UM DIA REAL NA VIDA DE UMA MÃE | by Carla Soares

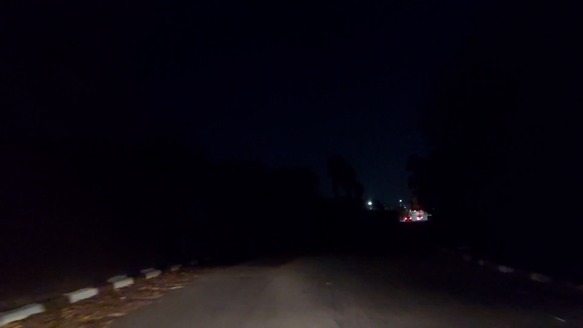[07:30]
Estou aqui no meio da escuridão No carro Estamos indo buscar minha mãe Sabrina já até dormiu Coitada Porque já são Oito e meia da noite Criança Jantou?